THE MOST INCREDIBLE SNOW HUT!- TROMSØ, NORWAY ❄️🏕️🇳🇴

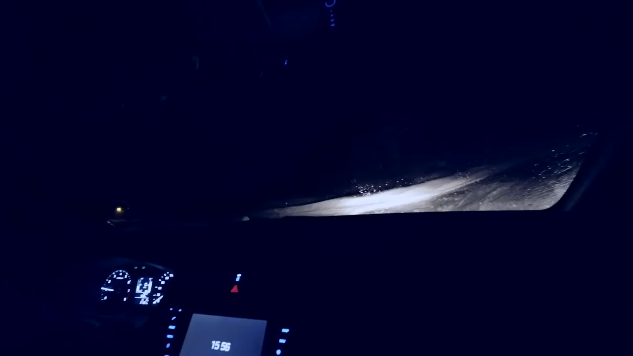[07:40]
All right, we're gonna have to gun it up here, kid. Here we go. This is the way up to it we're staying tonight, but it's very slippery. It's alright, I'm a professional. Go on, that's it. No. We ain't getting up there.